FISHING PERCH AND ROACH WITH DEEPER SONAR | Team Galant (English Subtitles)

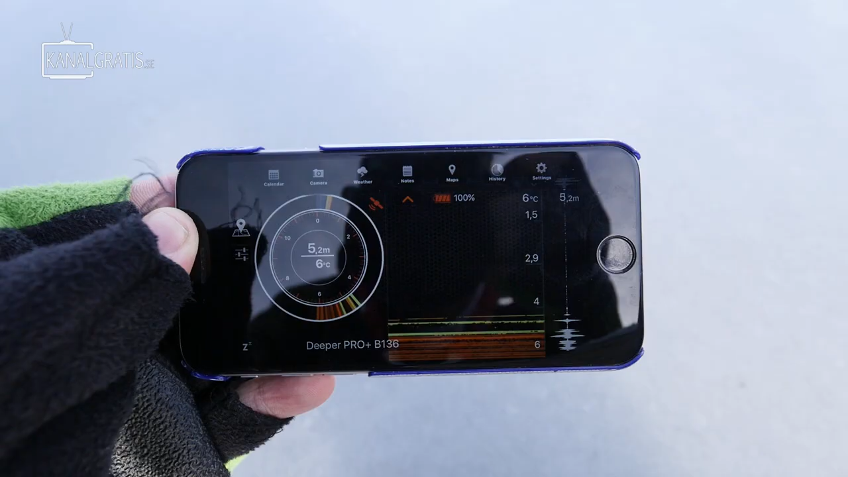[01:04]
On screen: depth 5.2 m, water 6°C
någonting som heter Ice Fish Modon och då har jag först en vertical flasher till vänster där sen har jag även på en sån här
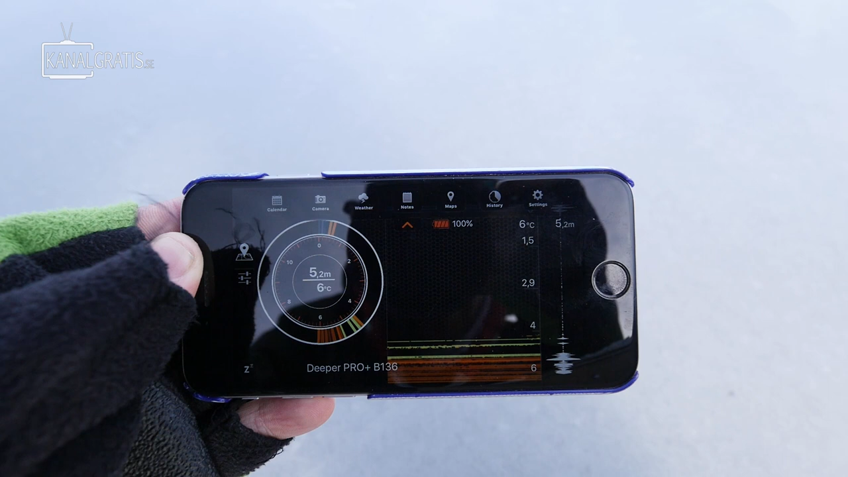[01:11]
On screen: depth 5.2 m, water 6°C
vanligt två rekor till höger och som ni ser så är det ett fisk där på botten och det är 5 meter så jag har typ hamnat helt rätt här så har jag en
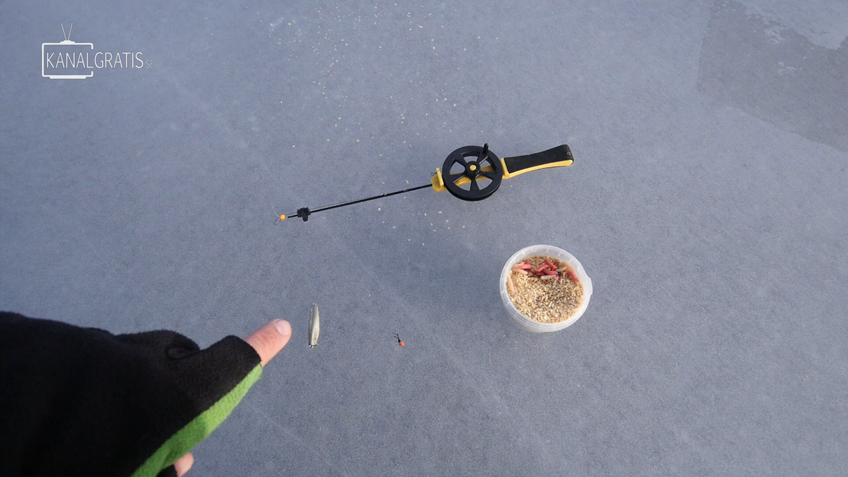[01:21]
pirk där som lockar till sabborren där nere så har jag en momyska som jag kommer sätta två
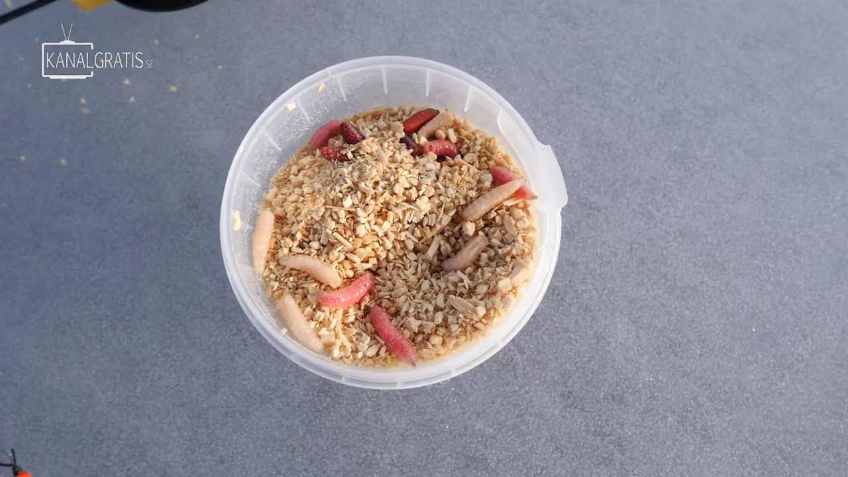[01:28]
stycken maggots på titta här nu när jag satte upp det där winter caset mot borren för
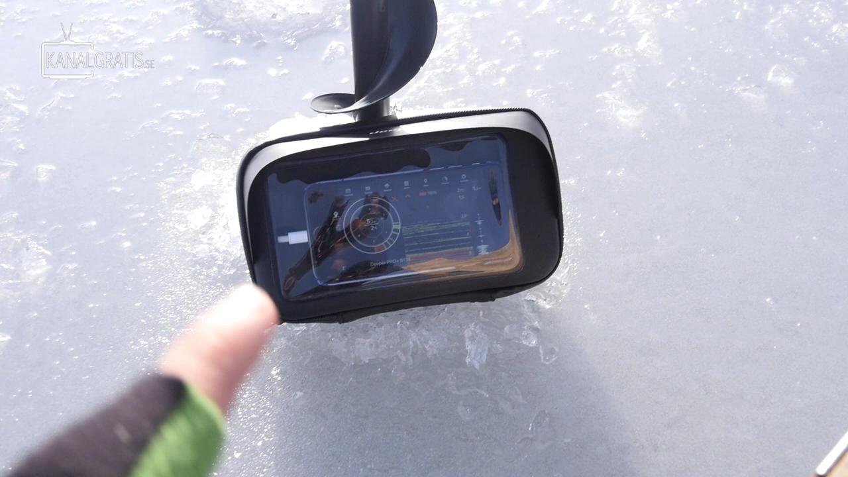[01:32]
lätt att kunna se sen när jag fiskar här i hålet så kommer det in ett stort stimmepisk och jag tror faktiskt att det är mött men om det är
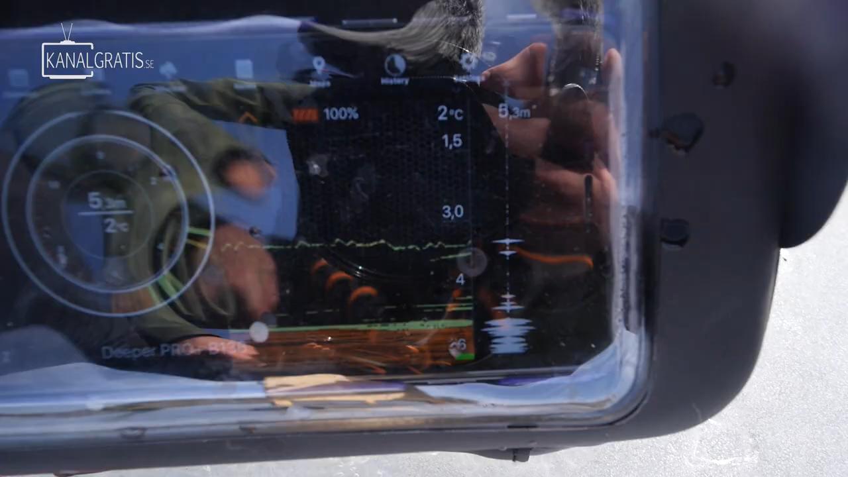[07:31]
On screen: depth 5.3 m, water 2°C
ekolodet nu är det svårt att se på grund av det är motljus men jag kan se balanser den och så kommer den abborrar faktiskt på direkten och stiger på den kom igen,
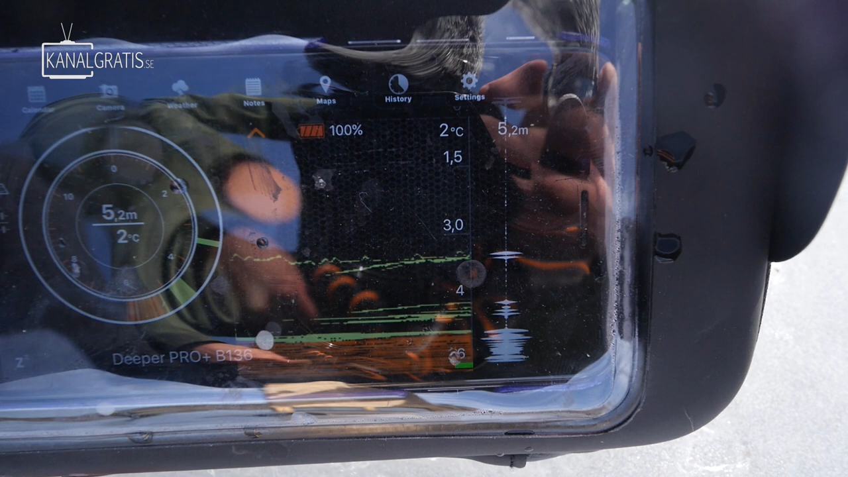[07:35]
On screen: depth 5.2 m, water 2°C
ta, ta, ta ja där, nej, den är högg och så den hugger igen
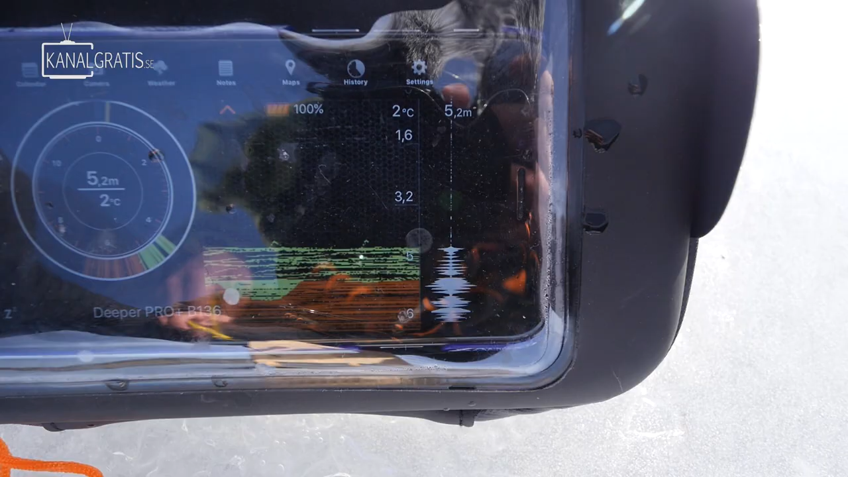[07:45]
On screen: depth 5.2 m, water 2°C
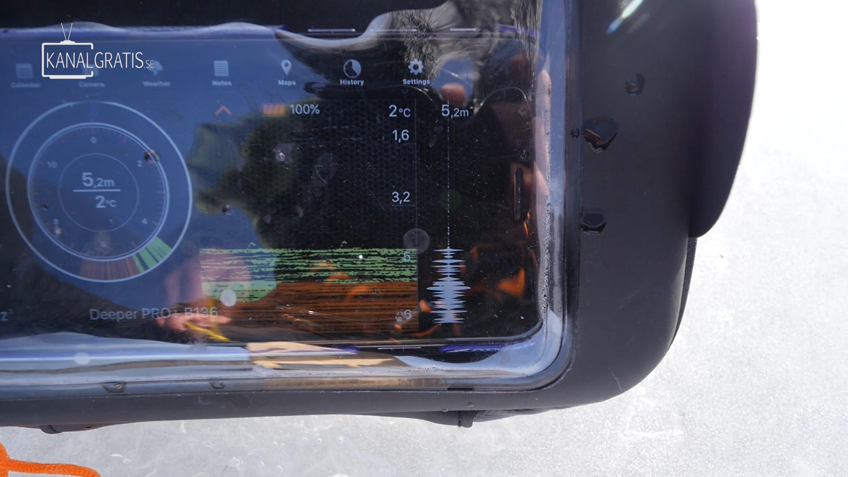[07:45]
On screen: depth 5.2 m, water 2°C
mängder med fisk lyfter jag sakta här
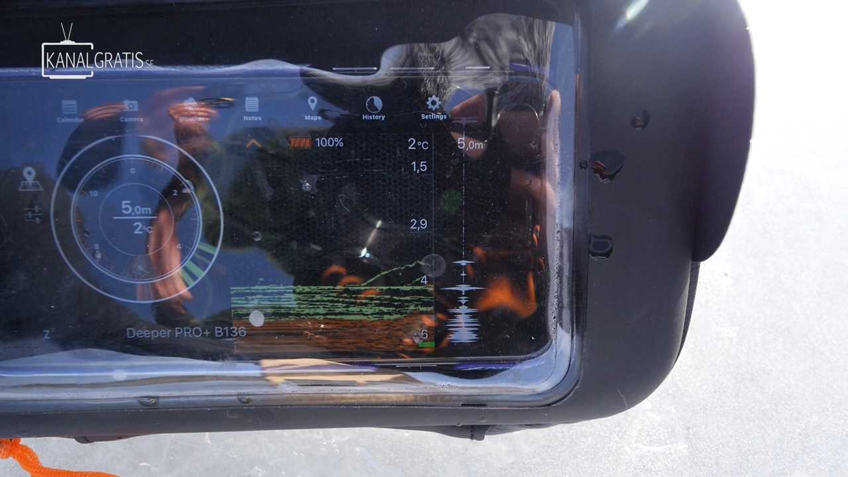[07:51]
On screen: depth 5.0 m, water 2°C
ska se om du får lämna efter någon fisk här ja, kom igen, hugg
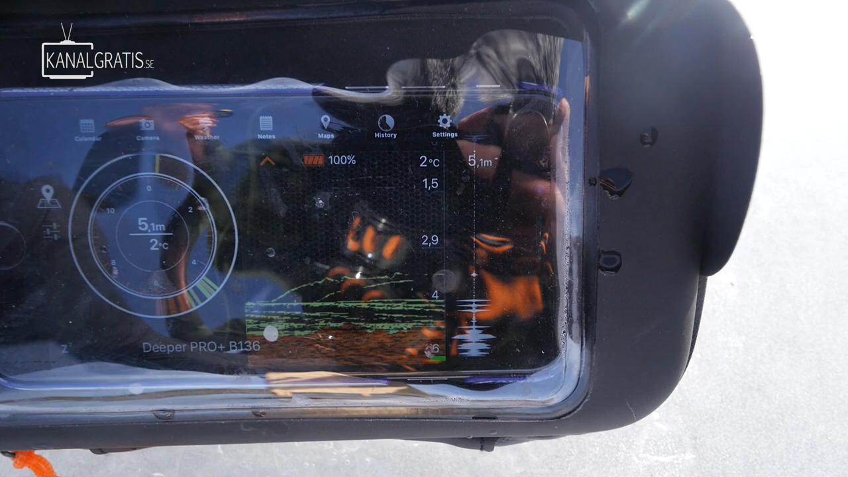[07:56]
On screen: depth 5.1 m, water 2°C
hugg där, fisk den är lite bättre
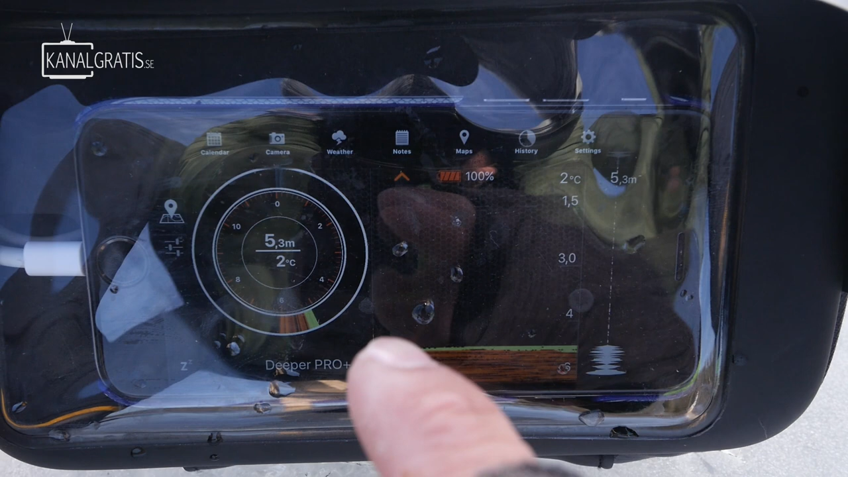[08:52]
On screen: depth 5.3 m
2D ekolodet men jag vet att många amerikanare bara kör med såna här vertical flasher
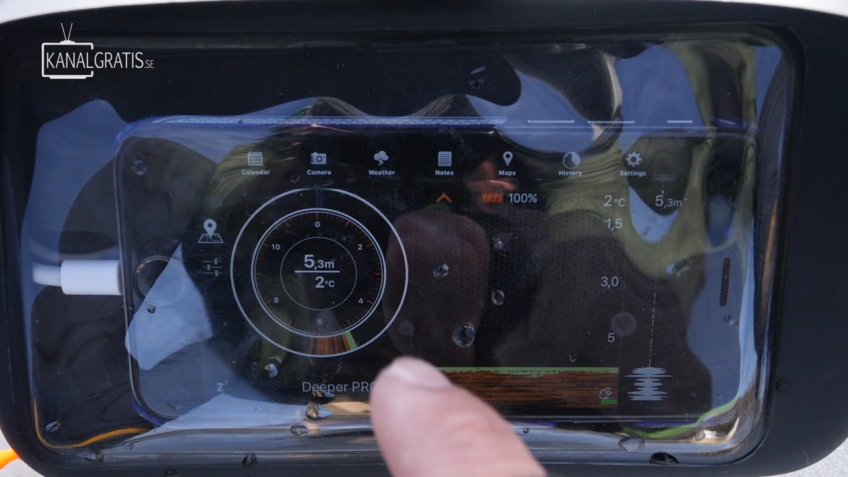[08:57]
On screen: depth 5.3 m, water 2°C
och här nere så ser man botten det där bruna och där ser man jippet
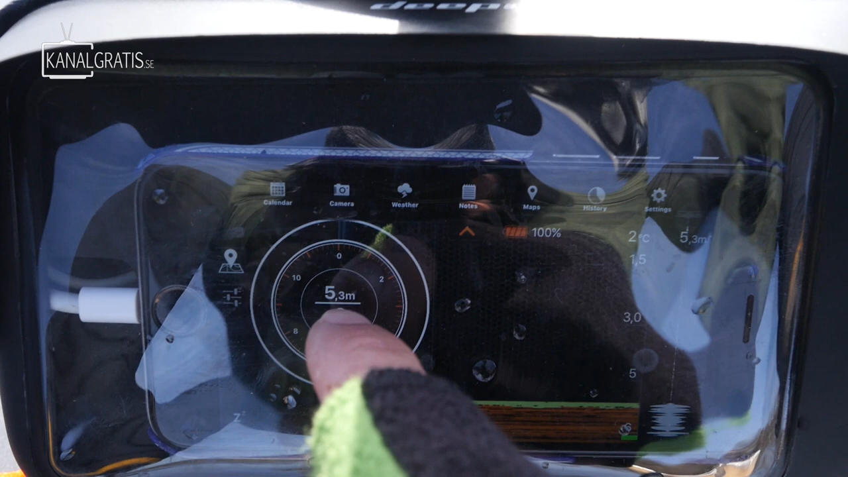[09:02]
On screen: depth 5.3 m
och här längst upp helt rakt upp så ser man ytan och allting
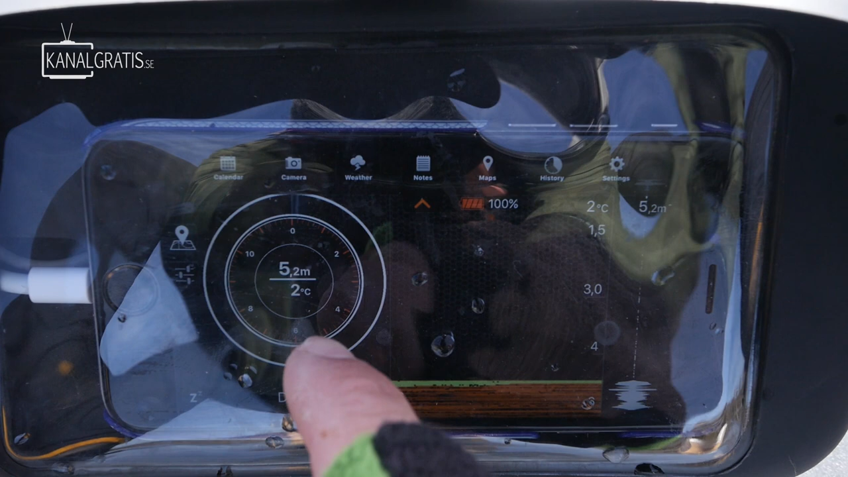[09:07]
On screen: depth 5.2 m, water 2°C
som är mellan här toppen och botten är det som händer är fiskar eller det som händer i mellanvattnet
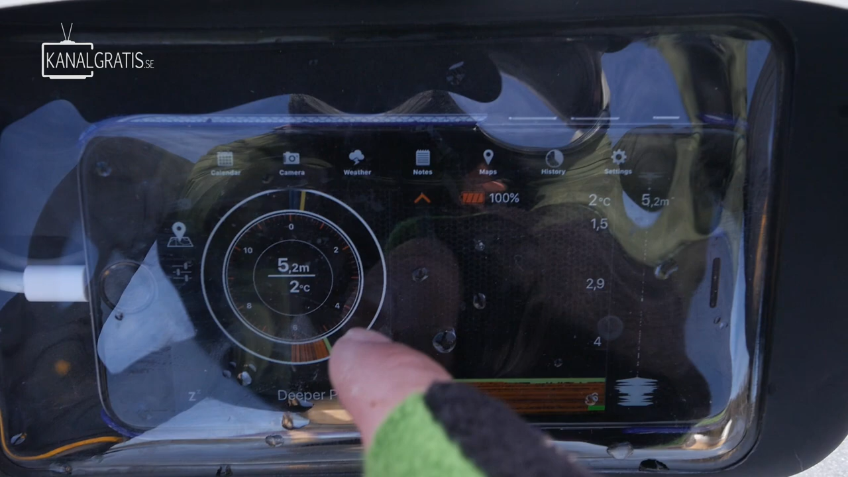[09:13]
On screen: depth 5.2 m, water 2°C
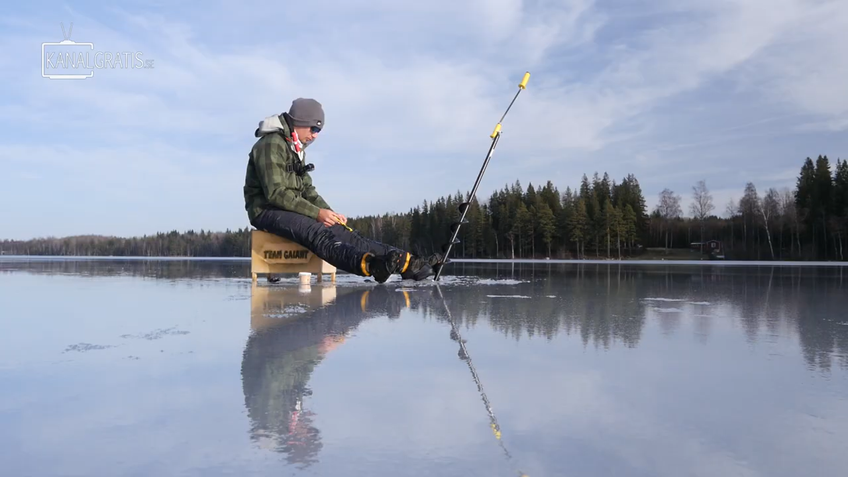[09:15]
kugg då
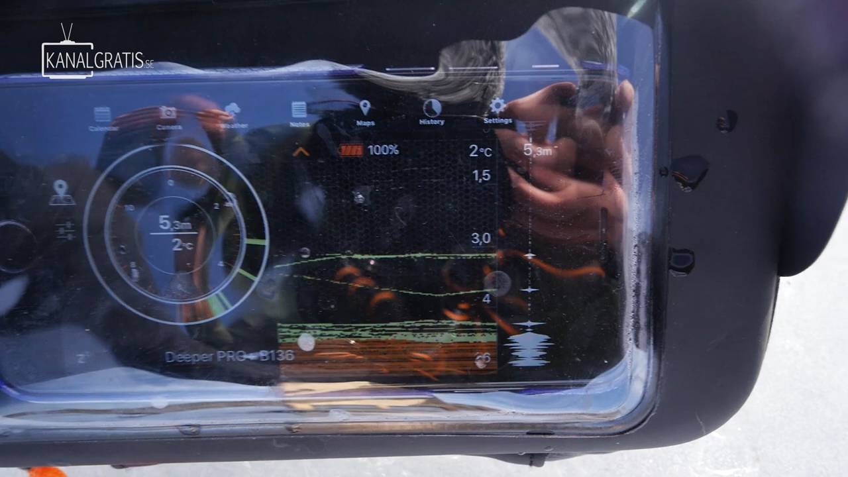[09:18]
On screen: depth 5.3 m, water 2°C
spännande alltså kommer en till fiskgull stiger där, fisk